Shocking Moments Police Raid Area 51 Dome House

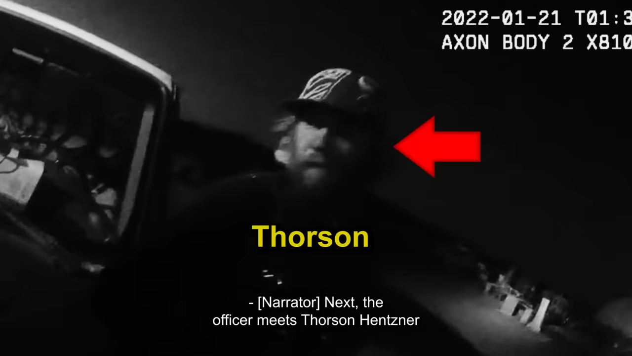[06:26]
Next, the officer meets Thorsen Hintzner and Tony, additional residents of the property.